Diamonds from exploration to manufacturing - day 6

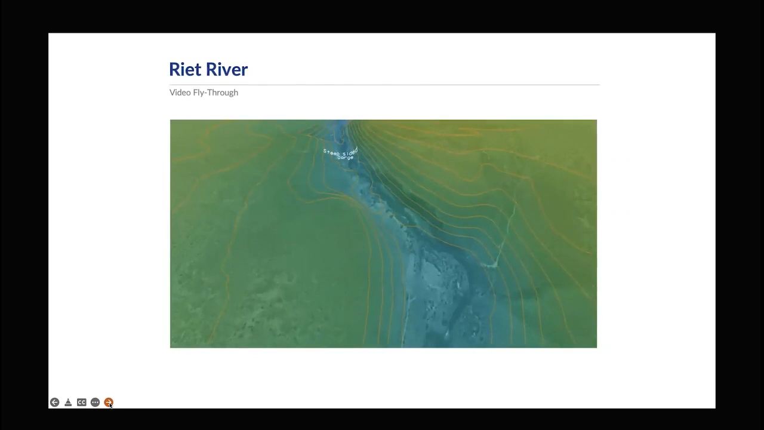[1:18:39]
modera fear there you can see you in the steep side of gorge there's no place to exit for the river or to dump its deposit it's a bed load